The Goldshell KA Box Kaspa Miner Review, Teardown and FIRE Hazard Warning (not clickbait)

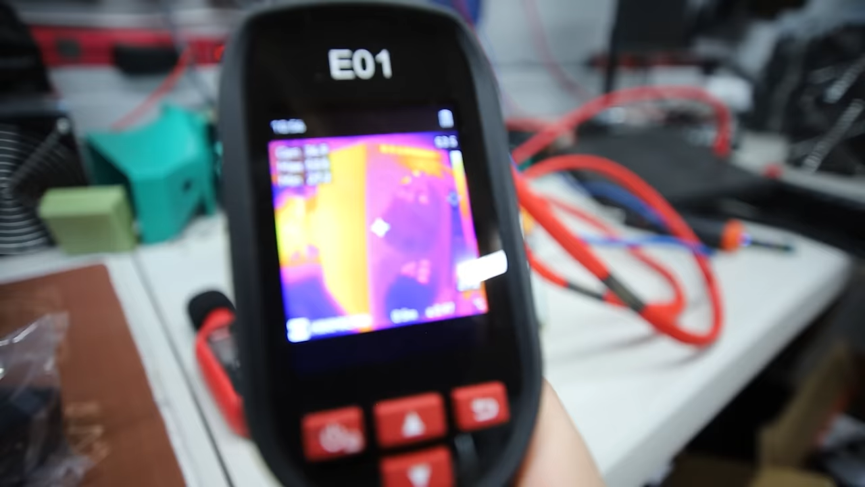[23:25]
So Obviously It's Showing Right now Inside
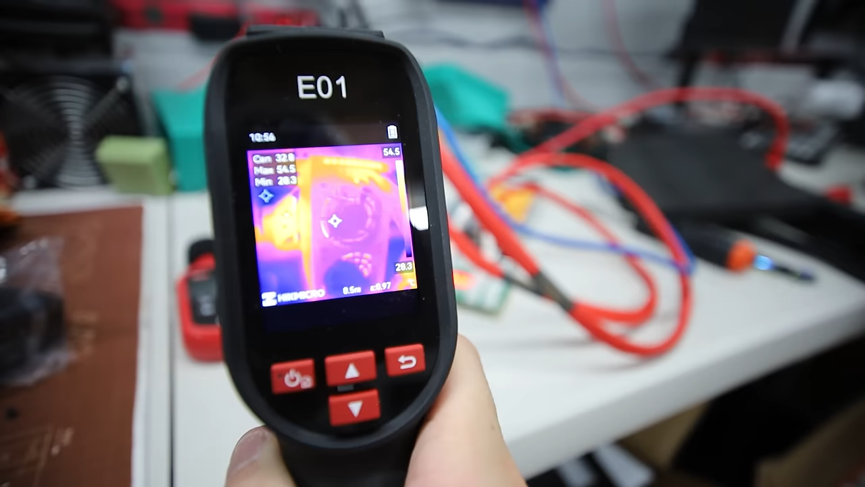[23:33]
It's showing Max Right now Says 54 54 Degrees Celsius
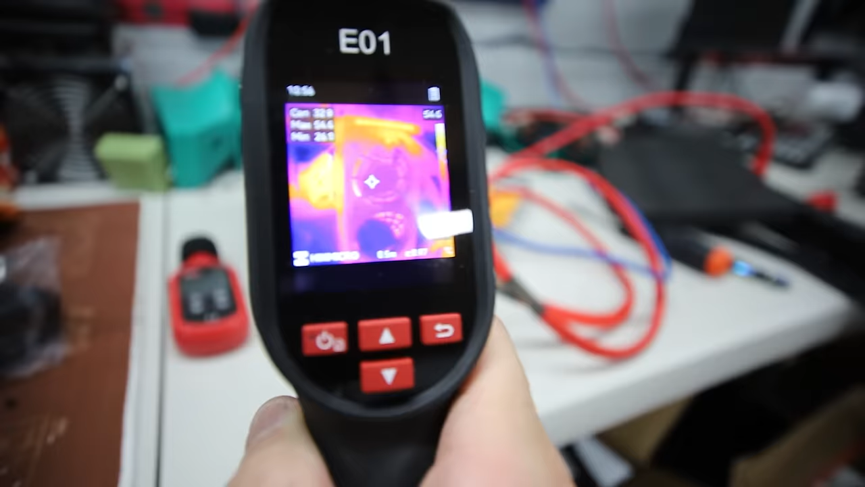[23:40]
Now If I go At the top Here Okay I do have A red The red part So That red part Is showing About 54
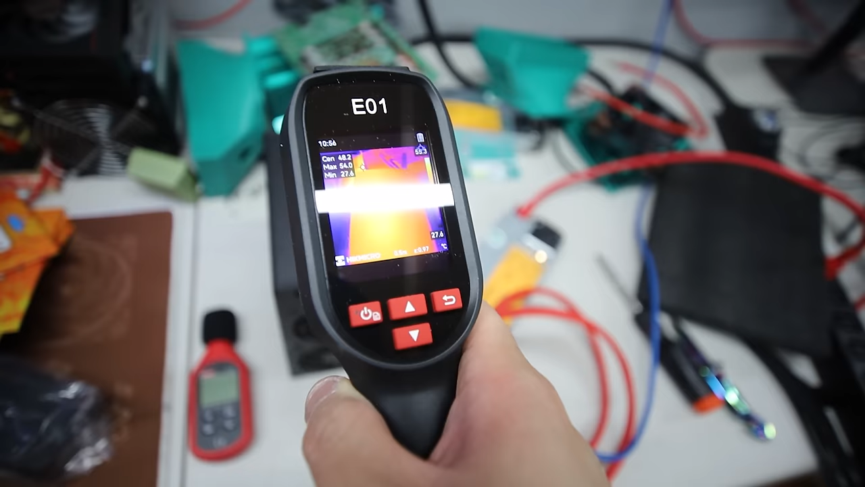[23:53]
54 As well No I'm sorry 27 Real time Right now Is 27 Degrees Celsius At the top So
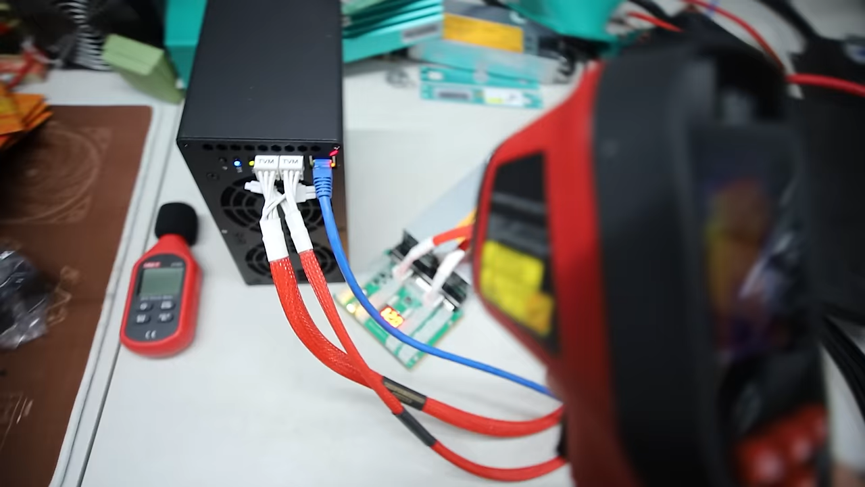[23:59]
Let's see At the PCIE
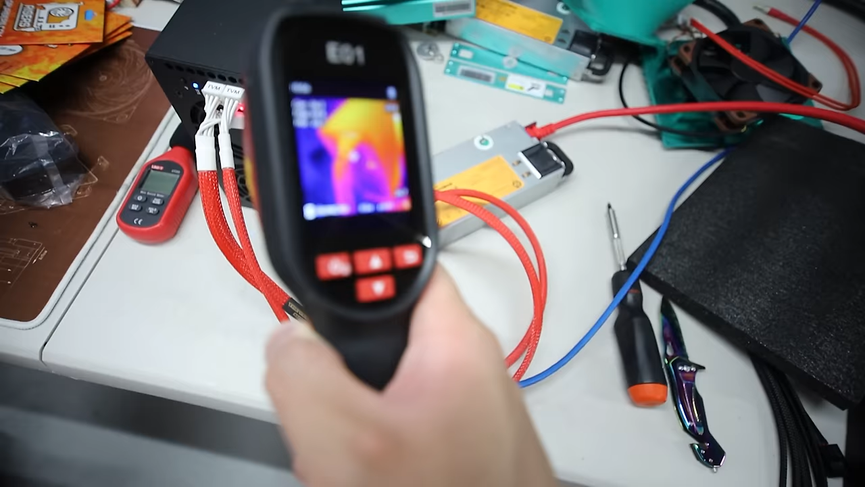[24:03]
PCIE Is showing 26 Alright So that's Not too bad But Let's You know Let me turn This thing Around
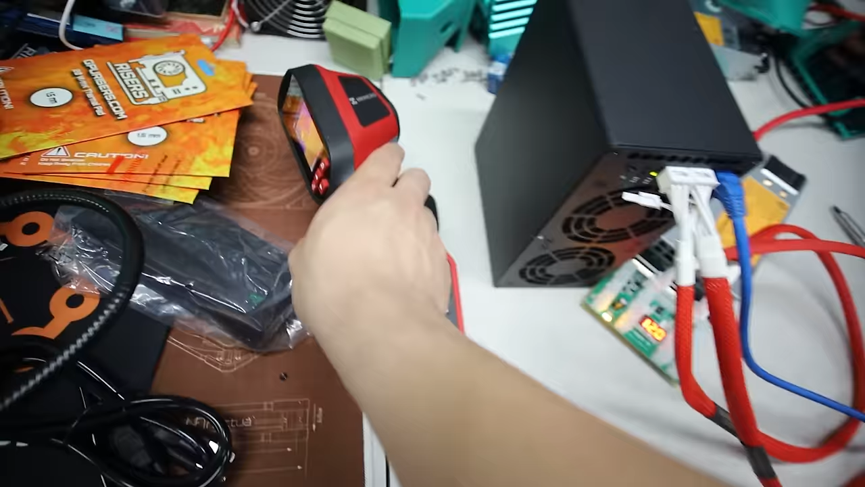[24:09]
Let's turn This thing Around Maybe we can Get better Readings On Oh That
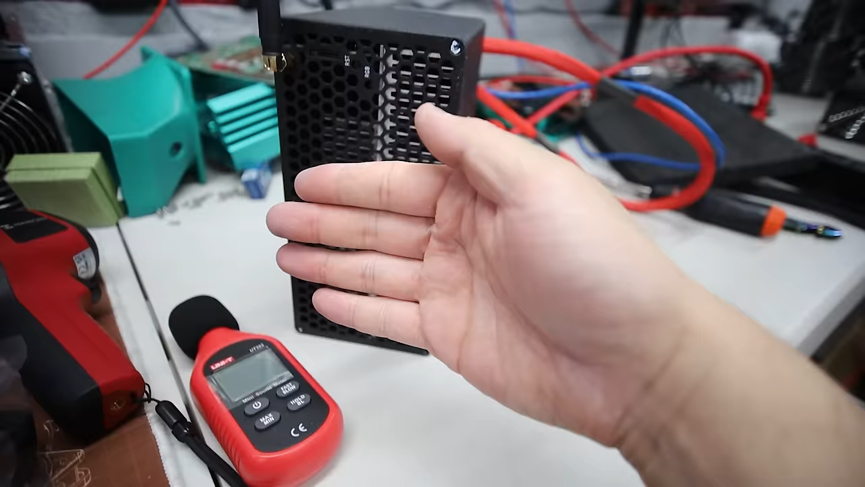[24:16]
Yeah That's That's a good Amount of Heat Coming out The back Back Here Alright Oh yeah Look at That That's That This is Hot This is The hottest Part Right here The heat Sink Alright So That Is A temperature Of
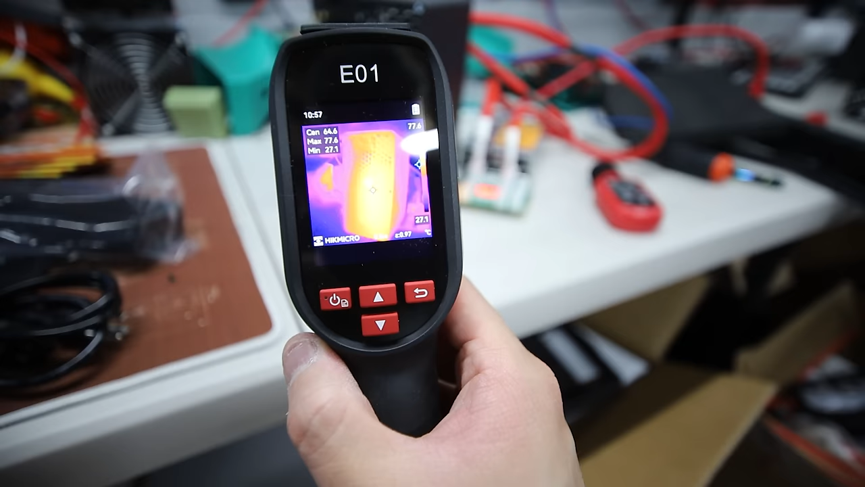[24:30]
76 76 76 Degrees Celsius On The heat Sink Oh My God That's I feel Like That's That's Really Bad
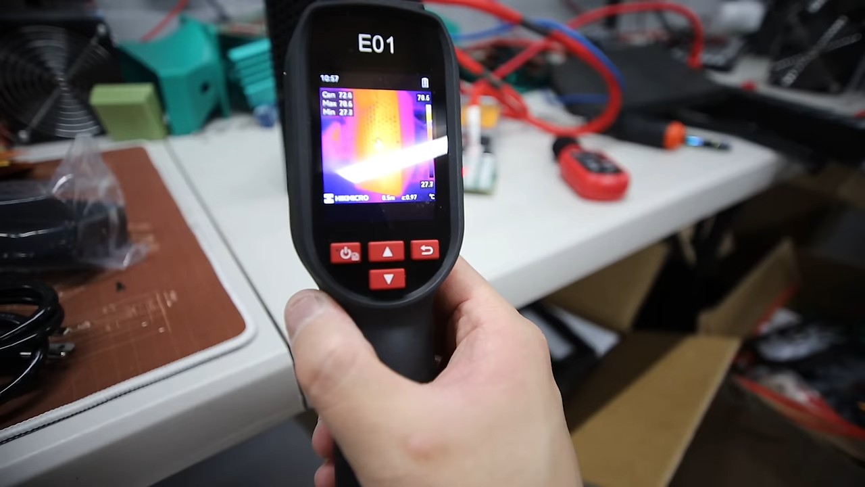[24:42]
Yeah 78 Right Now Max Center Is 70 72 Degrees Celsius Yeah That's
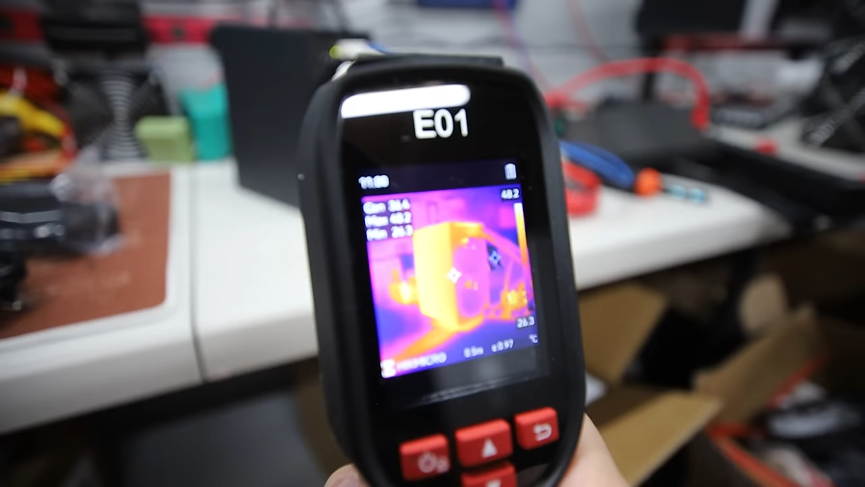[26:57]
See This Thing Is This Thing Is Pretty Brutal
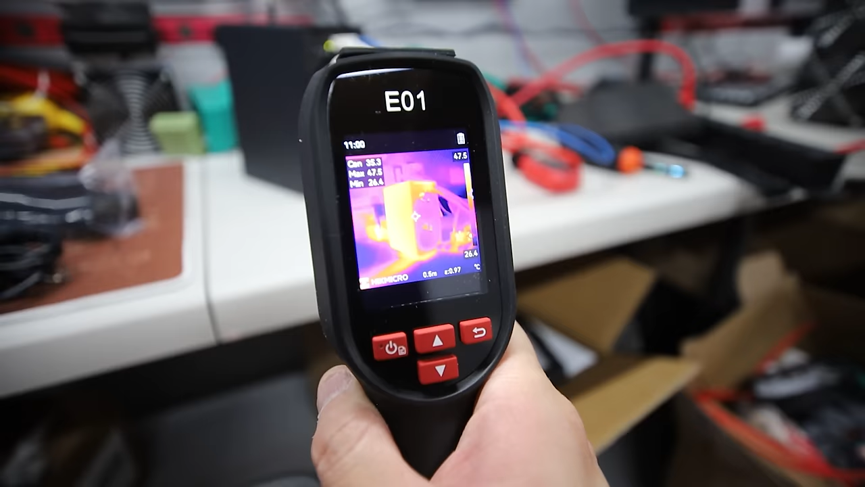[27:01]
35 Degrees On The Front But On The Back It's Like 70 Something